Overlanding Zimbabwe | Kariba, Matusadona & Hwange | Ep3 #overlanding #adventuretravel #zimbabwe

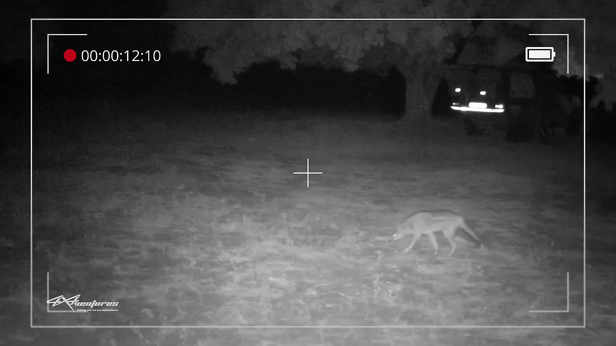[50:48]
A side-striped jackal. Brilliant. We did have hyena on the edges of camp every night and did hear a lion in the far off distance. But with a big drive ahead, we close up shop and rest up for an early morning.